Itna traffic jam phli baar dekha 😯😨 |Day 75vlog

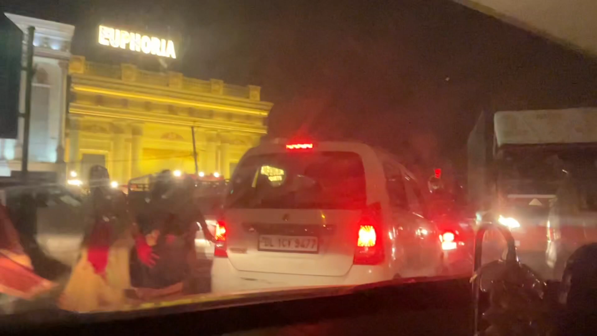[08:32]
पिकाल रहे ऐसे ऐसे करके गाटी
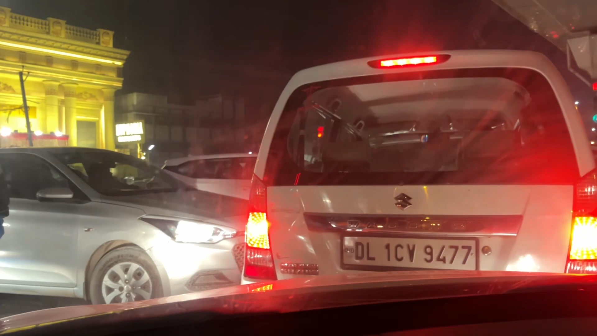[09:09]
निकाल है कोशीश कया निकाले कार्डी है यह तो नुप निश्कते है वह भीत